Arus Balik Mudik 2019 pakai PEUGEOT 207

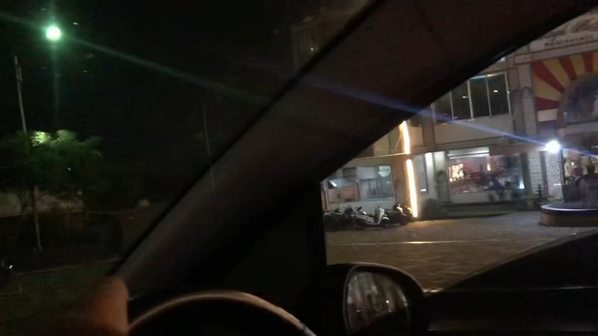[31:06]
Kita lagi ini ya, mau mampir di KFC yang langganan yang sebelah kanan.
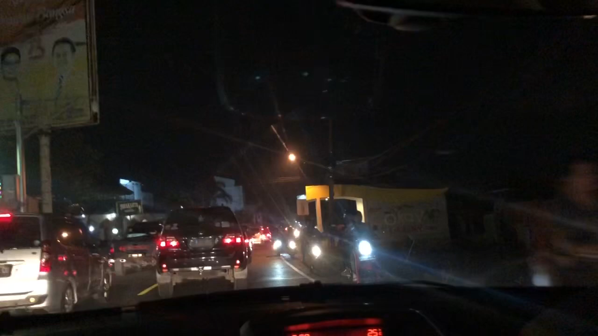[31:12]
Jadi kita di kanan tetap merayap, padat merayap. Ini kan masih satu jalur, jadi yang motor aja yang boleh naik.
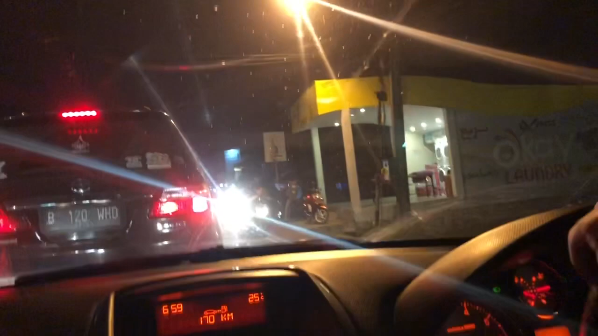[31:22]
Kalau mobil tidak boleh ya, tidak boleh jalan. Jadi hanya motor doang kalau yang di bawah. Kalau yang lawan arus maksudnya. Kalau mobil nggak boleh. Ntar lagi kali ya. Ini tuh kan lori ya.
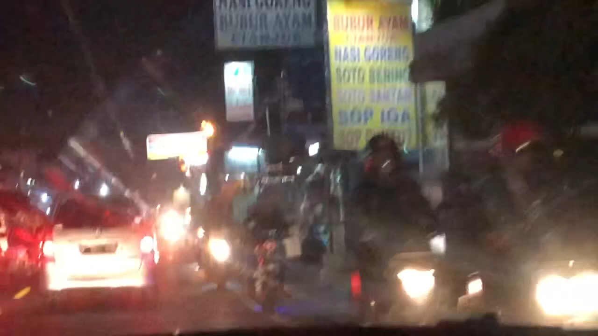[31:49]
Ya barusan tempat laundry. Ini kampung Arab. Makanya tulisan-tulisannya Arab.
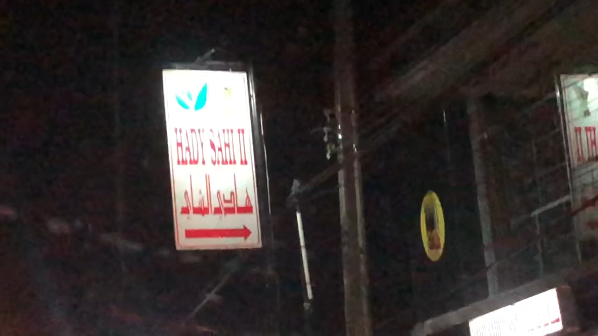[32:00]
Jadi ada bahasa Indonesianya di atas, bawahnya itu Arab. Di sini kebanyakan orang Arab pada di sini. Maka sebutnya kampung Arab. Makanya tadi ada laundry segala ya, karena mereka yang pakai fasilitas itu.
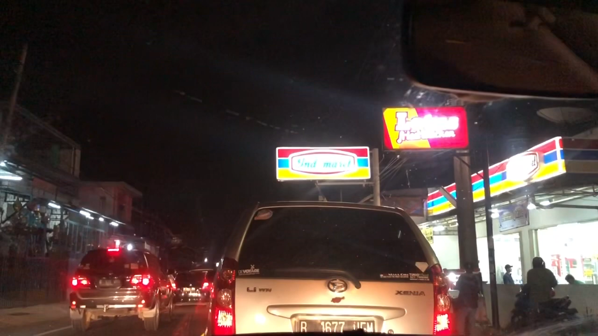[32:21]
Ya di sini banyak makanan-makanan khas Timur Tengah juga ada. Banyak itu bukan. Khas Timur Tengah, terus ada money changer, ada paket wisata, bukan paket wisata, apa namanya? Travel, agen travel banyak di sini. Ya, jadi untuk memudahkan mereka. Logo KFC-nya sudah kelihatan.
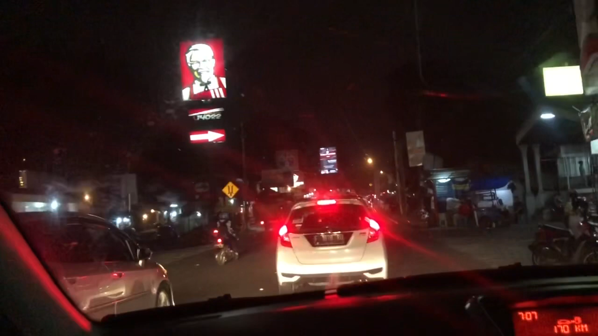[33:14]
Ya, kita mau belok, nah ini belok.
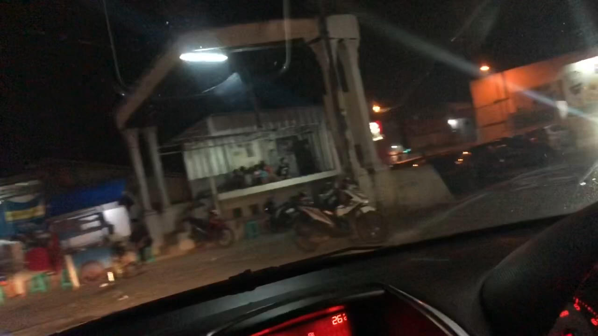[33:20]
Pelan-pelan, nah, agak dalam. Enggak apa-apa di sini.
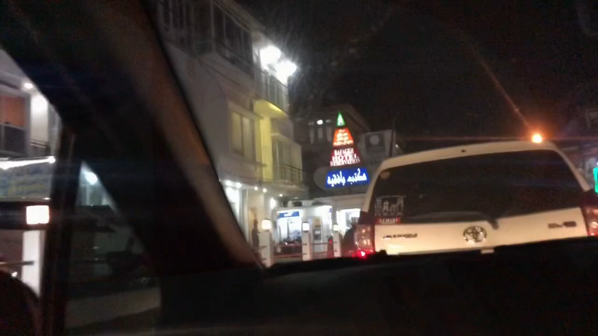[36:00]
Ya, kita sudah keluar dari KFC. Ya, ini udah dua jalur ya. Nah, sebenarnya tadi kalau kita lanjut terus lebih cepat, tapi nggak apa-apa lah. Terus, nah ini nih.
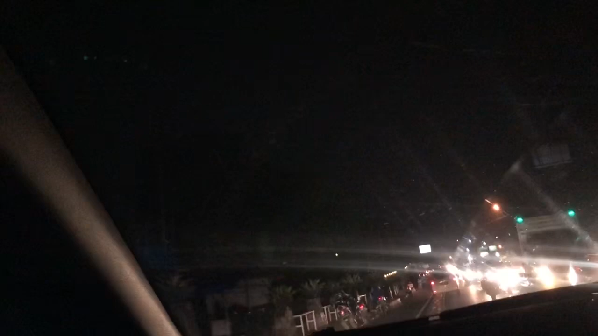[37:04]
Ini market tapi ada tulisan bahasa Arabnya. Banyak ya yang Timur Tengah. Oke, lanjut lagi ya.
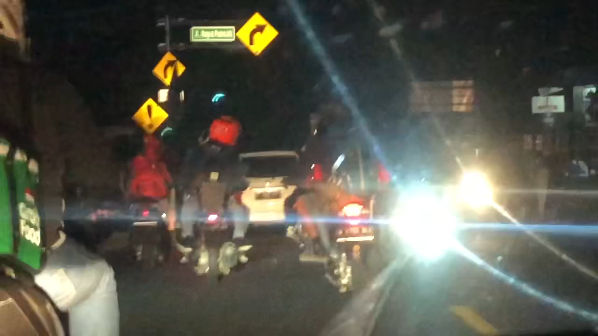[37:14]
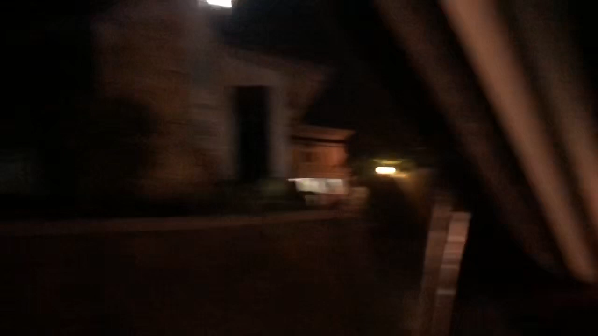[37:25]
Kita sudah di Tol Jagorawi. Ya, Tol Jagorawi ya.
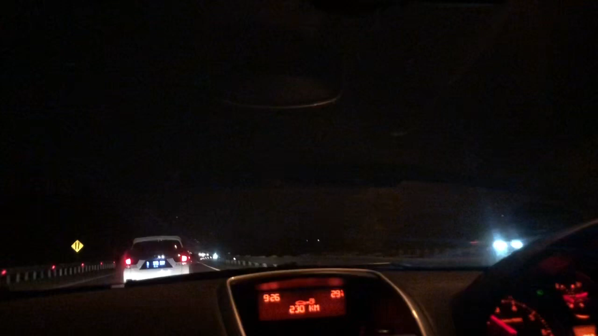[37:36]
Kita nggak jadi beli bensin karena tadi antrinya panjang dan kayaknya sih
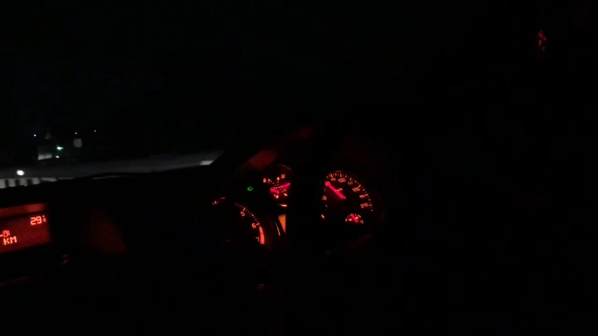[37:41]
masih cukup lah segitu sampai rumah. Ya, ya mungkin itu dulu ya untuk videonya. Takut kepanjangan.
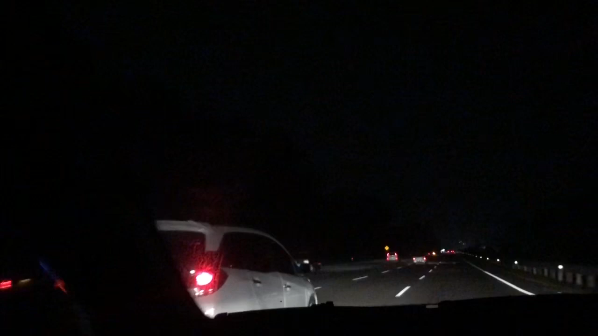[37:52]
Jadi kita sudah Tol Jagorawi, nanti Sentul Selatan, nanti Parung, Sawangan, terus Pondok Cabe, Perempatan, Pamulang, ya. Gitu ya. Mungkin perjalanan kalau lancar 1 jam. Nah, itu pelan-pelan nih. Pelan-pelan. Kalau lancar itu 1 jam kurang lebih ya, seperti itu. Oke, itu dulu. Terima kasih sudah nonton ya. Sampai jumpa lagi.